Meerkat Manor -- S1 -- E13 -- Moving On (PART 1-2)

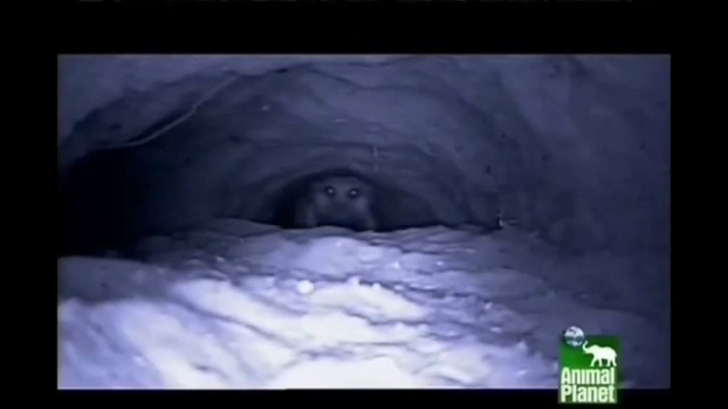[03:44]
Big Si, the dominant male of the Lazuli, has already made it underground. Scent marking the Whiskers' burrow means he's intent that this den is for keeps.
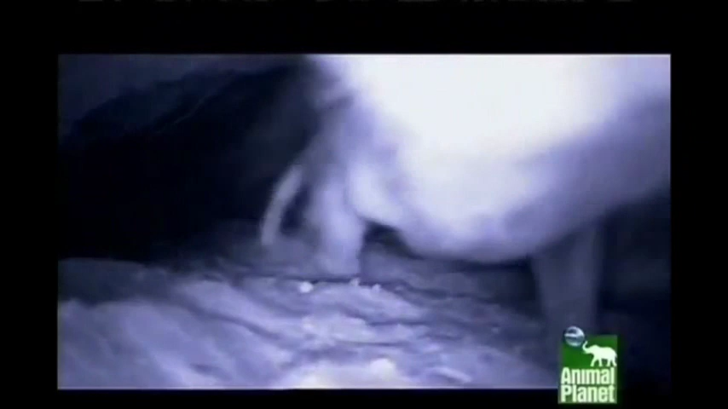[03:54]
He's the biggest, meanest meerkat around and is homing in on Shakespeare and the pups.
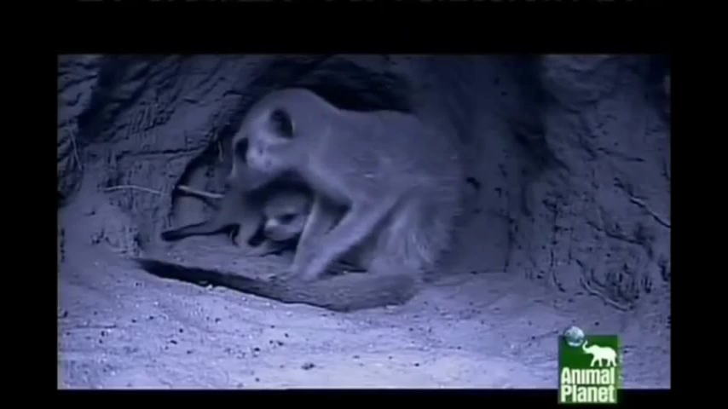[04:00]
With every second that passes, Big Si's being joined by more members of the Lazuli army.